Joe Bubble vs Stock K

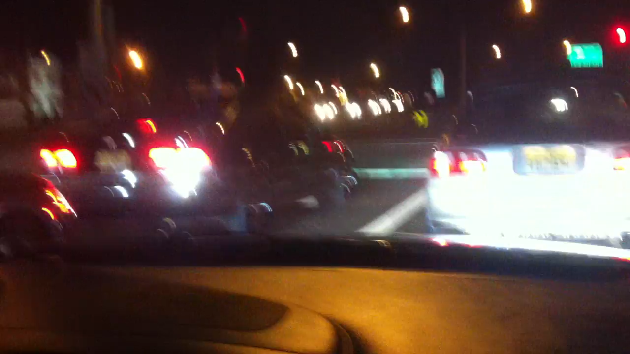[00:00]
Stop, nigga, don't get close. No, no, no, no, you don't want to cut in front of me.
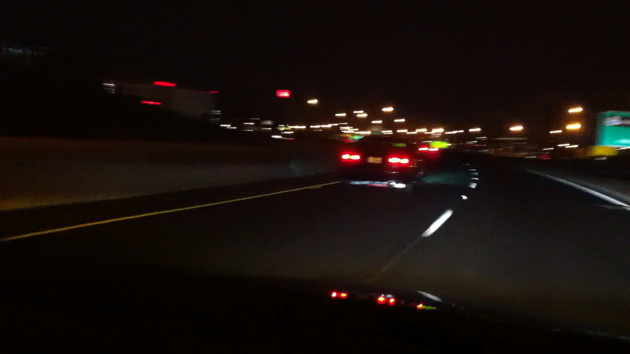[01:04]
Third gear pull, third gear pull. Stop right here. Yo, get on the right side, bro.